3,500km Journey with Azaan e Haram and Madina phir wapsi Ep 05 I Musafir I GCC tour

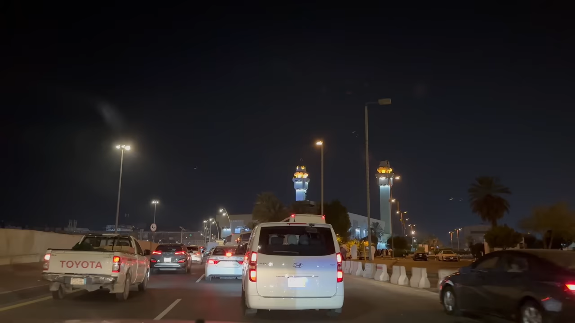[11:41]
बस दिस आयशा नाइट व्यू बसेस, ये वही बसेस होंगी जो हरम से लोगों को ला के ना, ये जो आई थिंक ये हाँ हरम से, नहीं नहीं मदीना से नहीं आ रही, सीधा इधर इधर लेफ्ट लेफ्ट,